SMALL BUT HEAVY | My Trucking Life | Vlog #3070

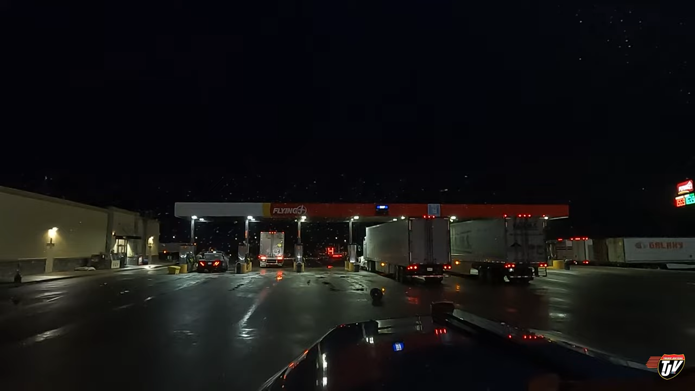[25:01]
Something in the road right there. I'm going to go around that. I'm going to park right in front of the pumps. We'll run in. Where did that thing go? Where is it? Beautiful.
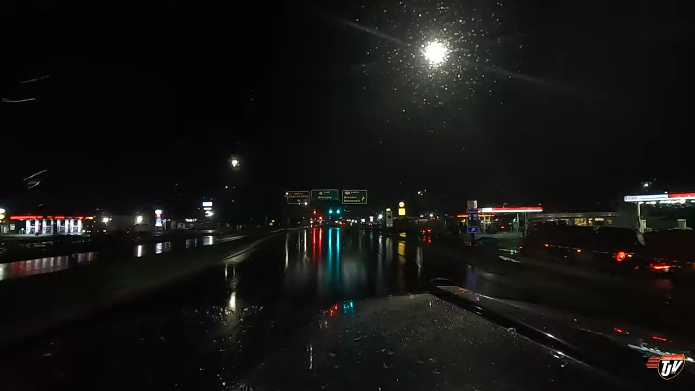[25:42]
Might do that. I'm going to pull into Husky here first. See if I can find a parking spot or not. In 600 feet, turn right on Highland Avenue and then approaching destination on the right side in 160 feet. Yeah, that's pretty full here. This place never used to be so full. Might have to go park at the customer.